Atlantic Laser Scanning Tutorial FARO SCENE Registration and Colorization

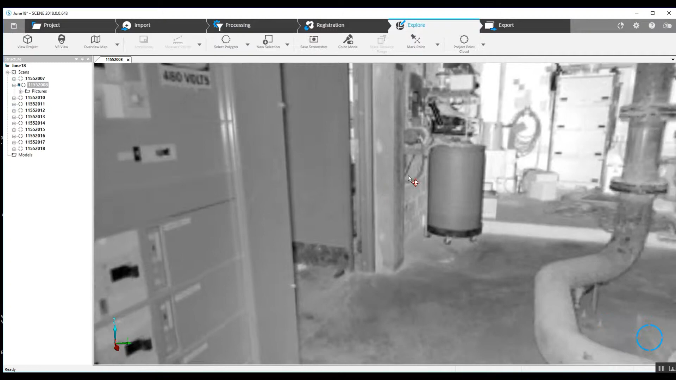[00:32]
looks to be a control room and what's interesting about the control room
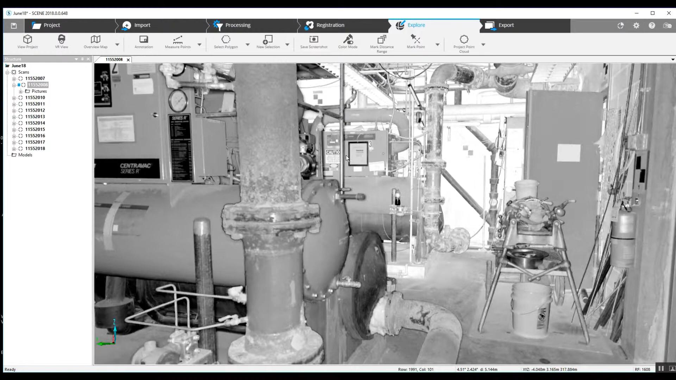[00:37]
here is we've got permanent checkerboards that have been installed
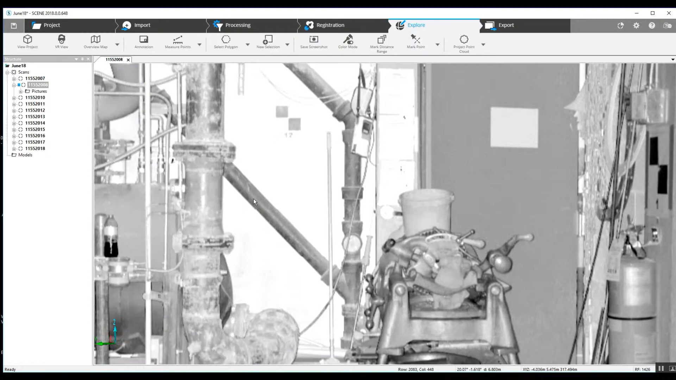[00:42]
in the room permanent checkerboards are numbered and
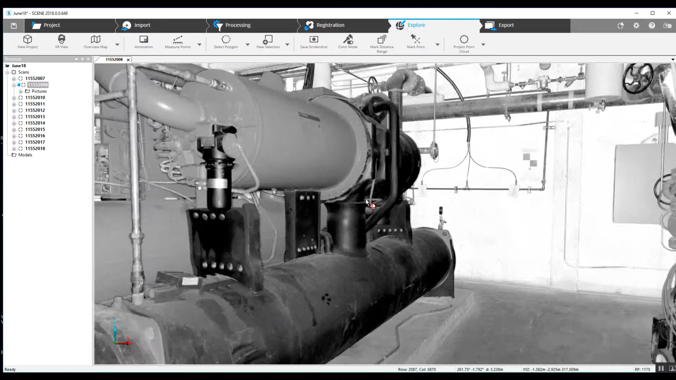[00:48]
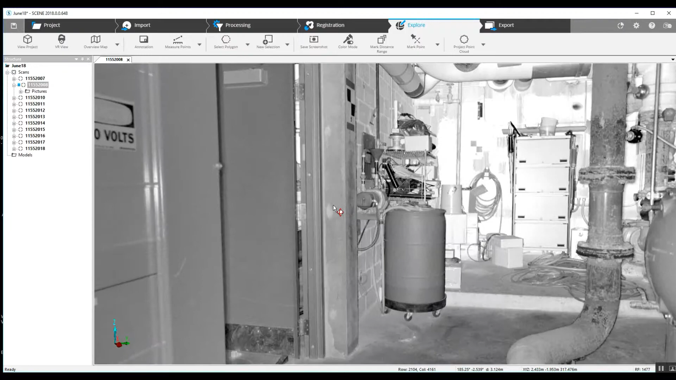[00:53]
looks like they've been there for many previous scans so that will give us an option on registration
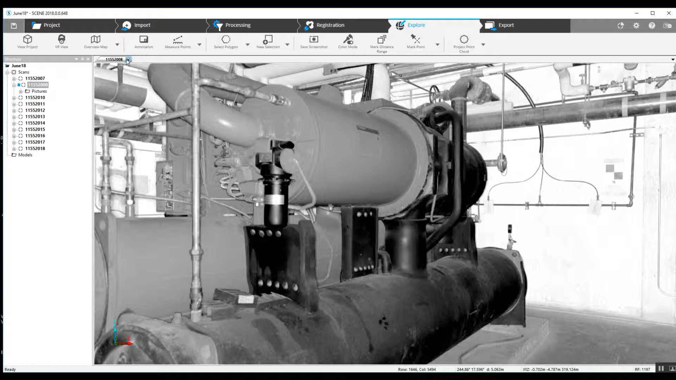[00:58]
as long as we've got good coverage of the of the walls as we go through the project now opening another scan we can take a look here again we've got one
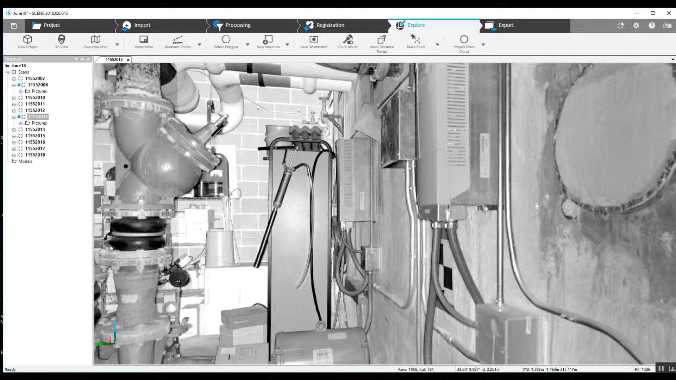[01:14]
two incidents
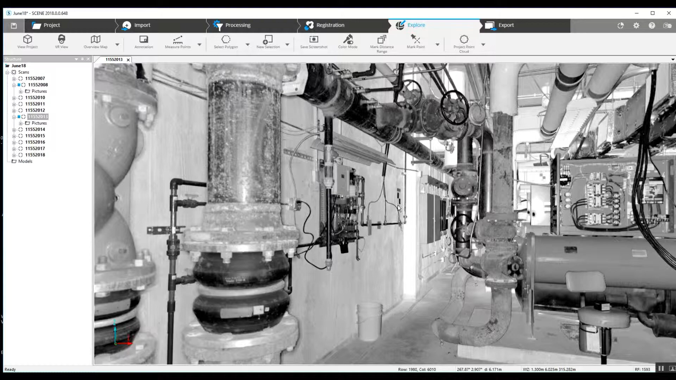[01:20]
angles going to be really bad on this one here I wouldn't consider that and this one looks to be probably too far away now we're looking at
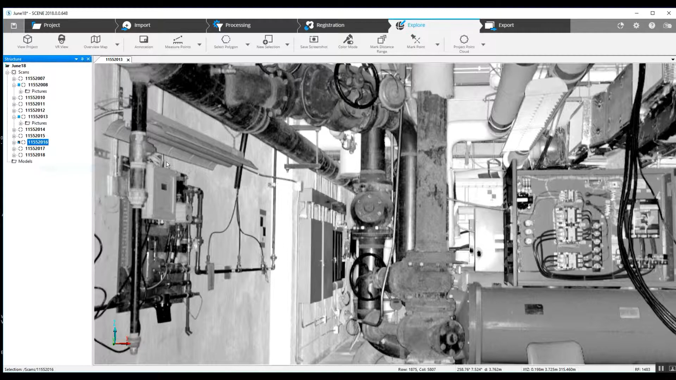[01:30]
some of these checkerboards that are installed it's really not being
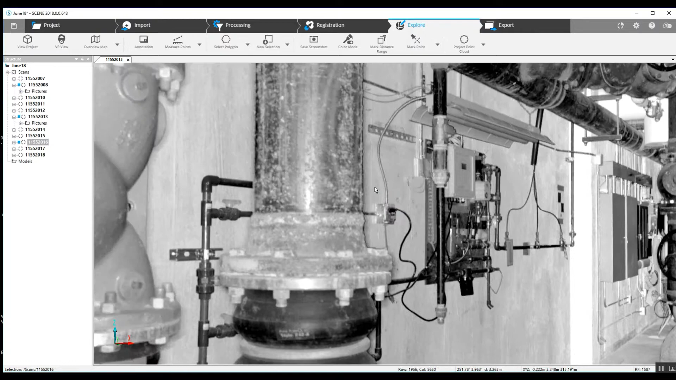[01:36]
of much use to us if they're too far away or a bad angle they're just not going
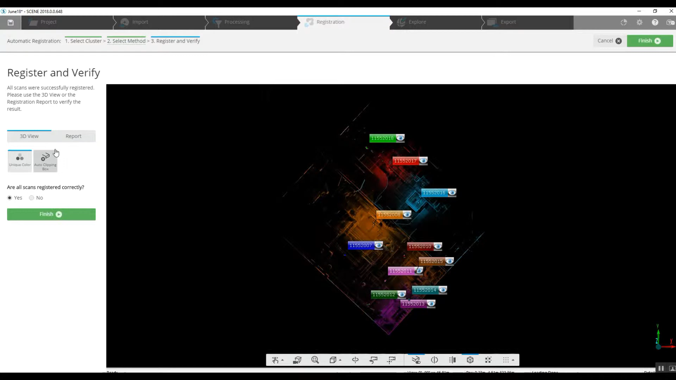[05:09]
looks as though they've been properly placed we will say yes we can take a look at the report if we want we've got a 6.5 millimeter error which we need to tighten up we can run another registration on that
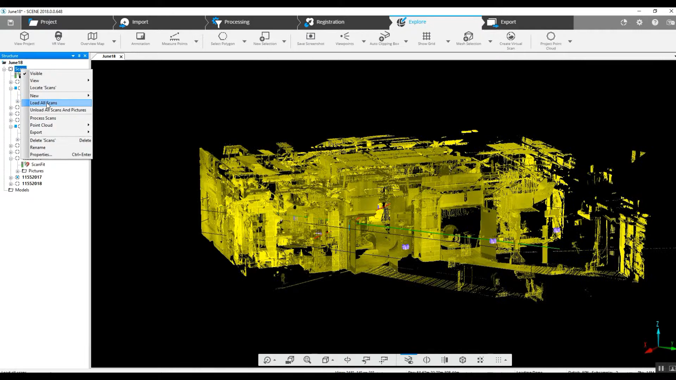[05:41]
load up all the scans without having put a project point cloud together we are going to need to manually load the scans on our scan tree in order to see the entire
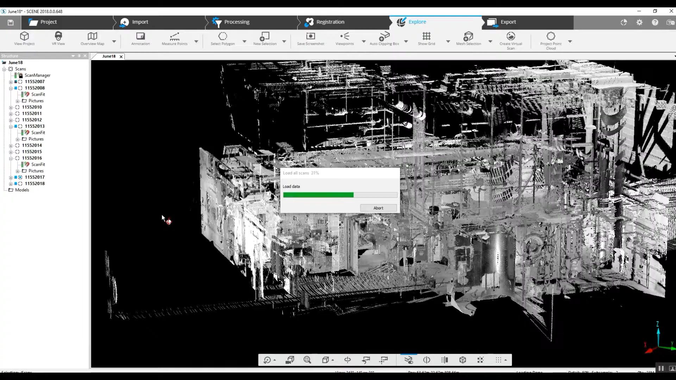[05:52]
scan cluster and that should be taking a little longer than normal but
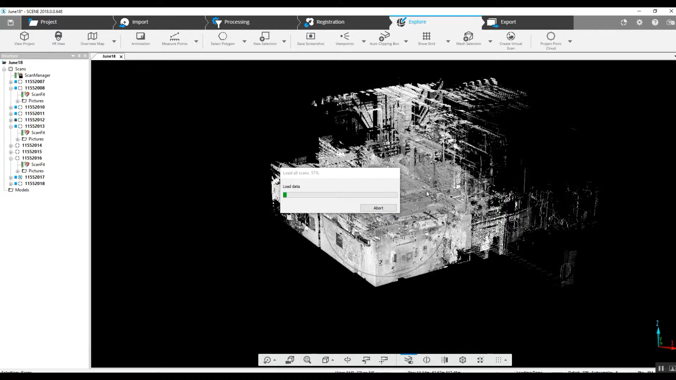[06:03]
we don't want to create a project point cloud unless we've got our project together otherwise it takes a long time to build build a project point cloud and then every time you go
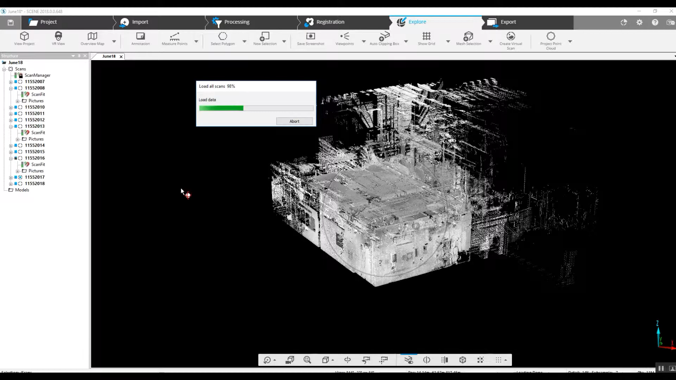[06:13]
back and you try to make a change or if there's a scan out of place you need to save it and re-update that project point cloud just in my opinion not worth creating the project point cloud until you know you've got a good solid registration
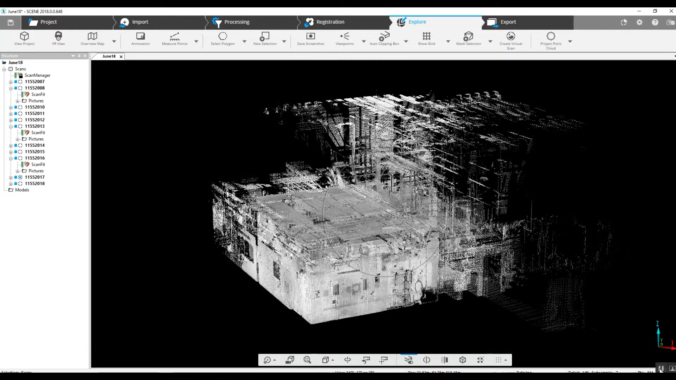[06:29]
now you may wonder why we did not add color to the project during the registration process there's a couple
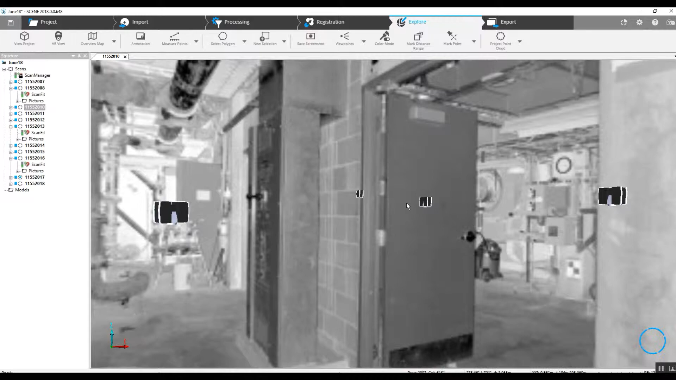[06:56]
our scans here see if we can find something you have a huge
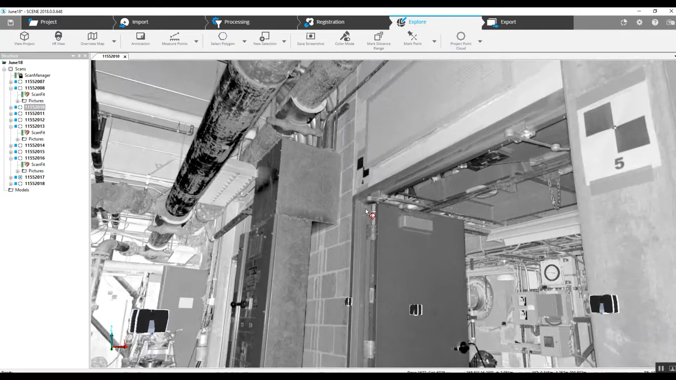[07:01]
difference in the lighting when you add the photographs to the scans so as
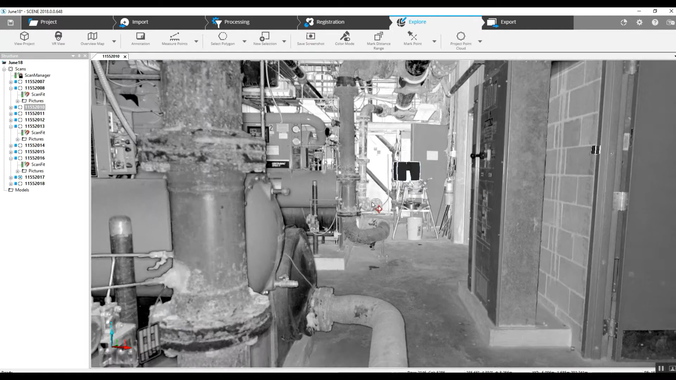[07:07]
you can see everything looks as though it's lit up it's crystal clear and uh and
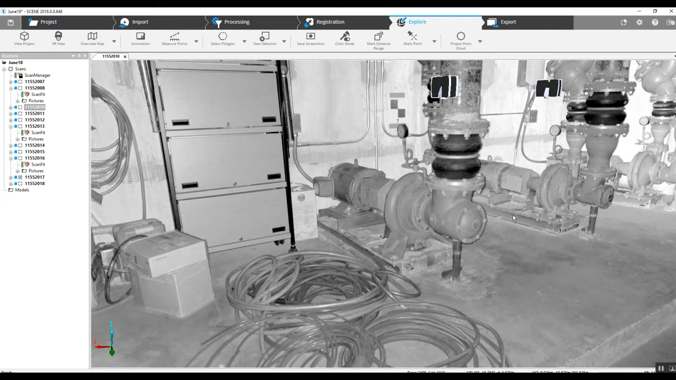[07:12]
this is great but if you take a look under here you're going to start seeing
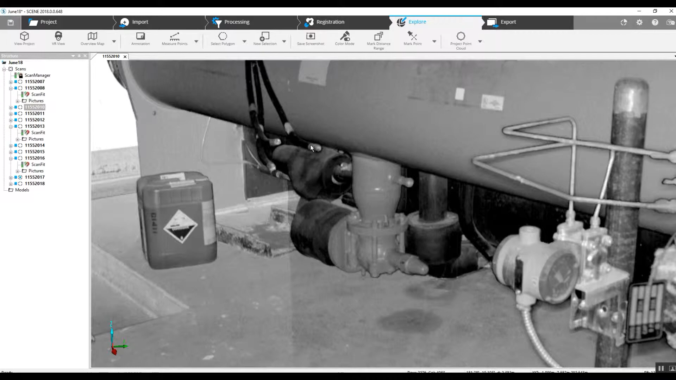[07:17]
some things that are underneath this tank and if we added the uh the photographs a lot of this may be obscured because it is in shadows that is a real problem when it comes to going through
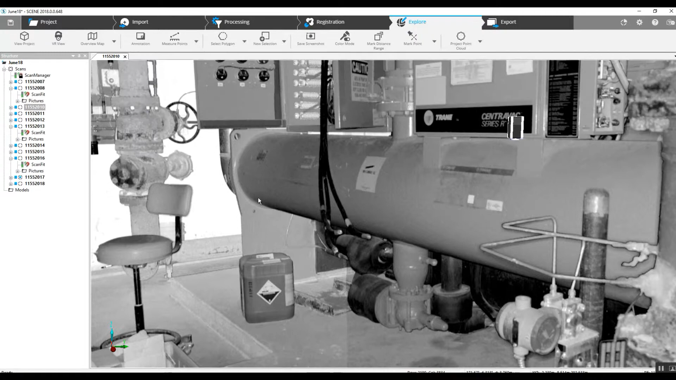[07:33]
in your 2d you know inspections if you want to grab something in in 3d that's fine say we want to go in here and do
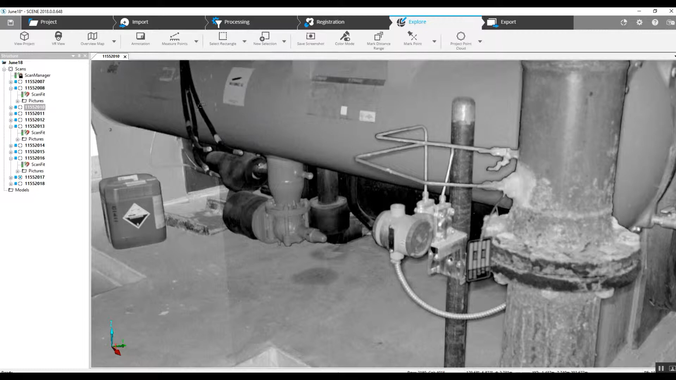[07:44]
a rectangular selector and we will right click view and
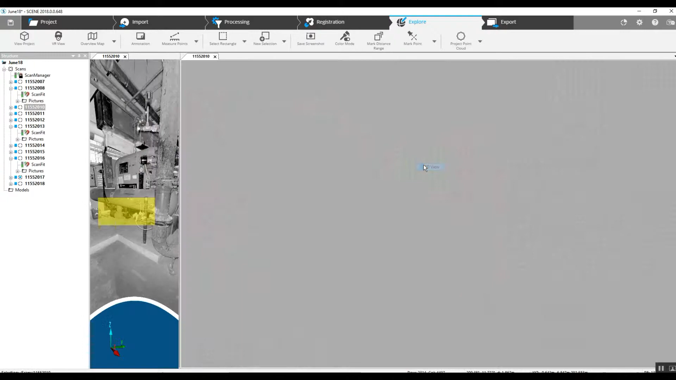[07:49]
3d view this is going to give us the ability to look at this spot
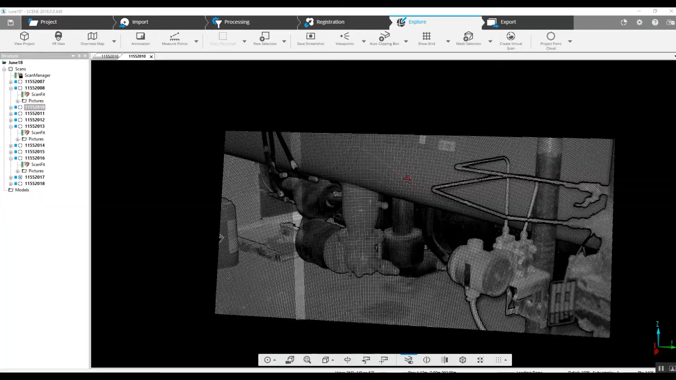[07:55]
and see the detail in 3d
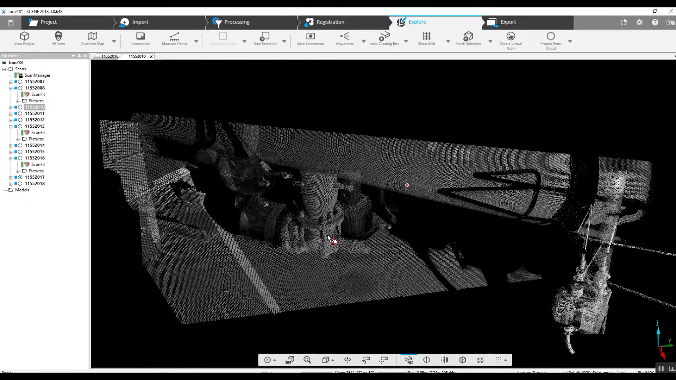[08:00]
if we have a photograph that's on top of this and this is all very dark number one we're not going to know what we're looking at and we're going to need to open this up in a 3d view just to try to get some sort of an idea now if you're pulling any sort of uh measure points off of a point down here in the dark um this is is going to be excessively
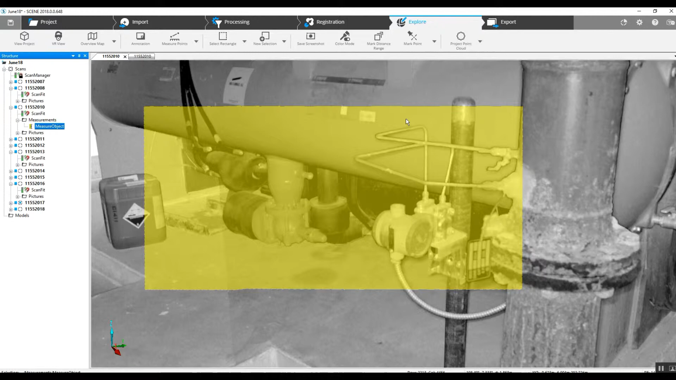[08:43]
difficult because you're not going to be able to see what you're looking at if you've got color added so in my opinion adding the color should be the very last thing that you do and until you get all of your measuring done now finally if you are satisfied with your registration